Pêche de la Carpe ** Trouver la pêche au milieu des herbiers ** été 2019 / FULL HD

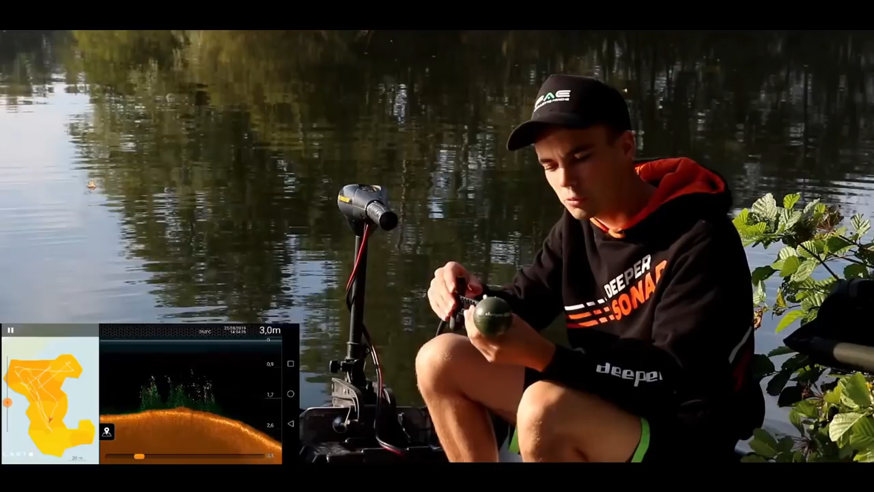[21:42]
Donc on vous montrera l'écho en même temps que je parle. Et ma canne qui fait deux poissons, ma canne à gauche, qui est en fait au milieu d'une jungle d'herbiers.